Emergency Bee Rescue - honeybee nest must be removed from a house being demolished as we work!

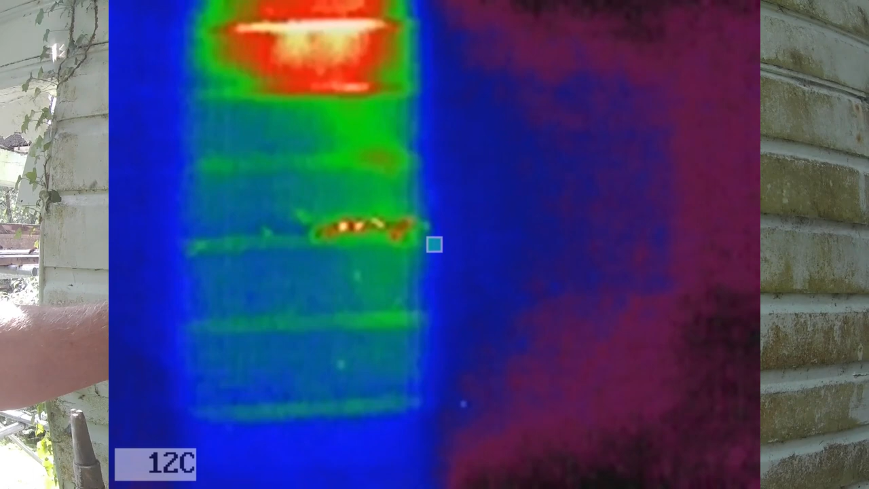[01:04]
On screen: spot 12°C
there's a vertical line of nails there, and they don't appear to have built that side of it, so I think we can be fairly sure that they're contained in that space.
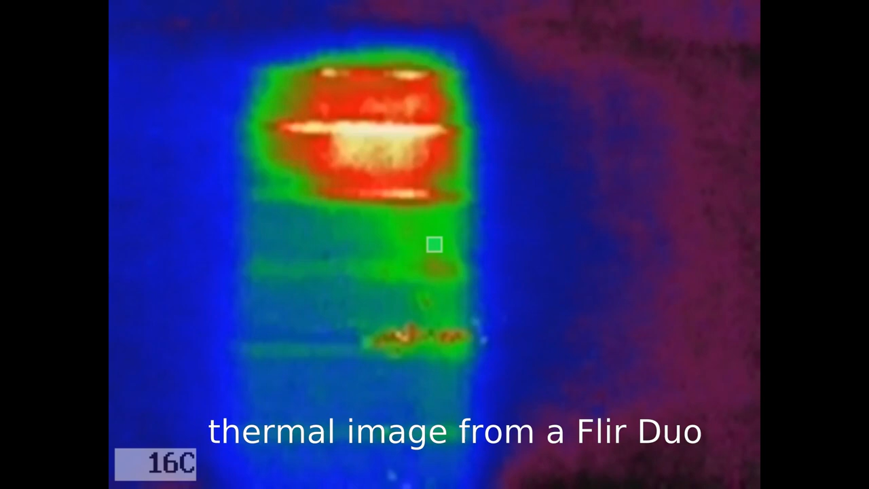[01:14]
On screen: spot 16°C
There's another line, I can see more nails there now, and that's,